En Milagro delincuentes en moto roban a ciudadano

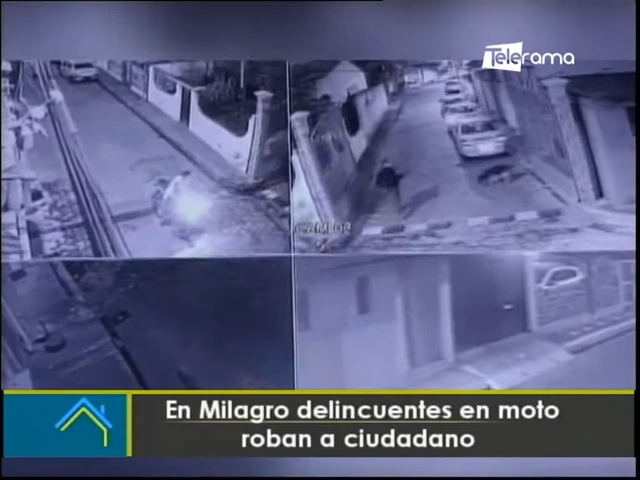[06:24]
Esta vez, Cámara de Seguridad de una vivienda captaron el momento en el que delincuentes en moto asaltaron a un hombre que caminaba rumbo a su casa. Los tipos iban armados, lo amenazan con la pistola y le quitan todo lo que tiene en cuestión de segundos. Y lo dejaron, mire, sin nada, lo desplumaron.